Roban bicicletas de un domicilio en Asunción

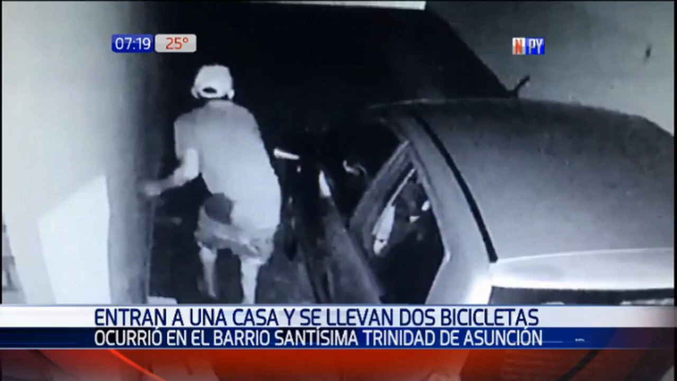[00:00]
Barrio Santísima Trinidad de Asunción quedaron grabados en cámaras de seguridad. En la madrugada de este sábado, así dos jóvenes se llevaron dos bicicletas de una vivienda ubicada en el barrio Trinidad de Asunción. Las imágenes de las cámaras de seguridad muestran cómo estos sujetos, supuestos ladrones, se paseaban por todo el patio.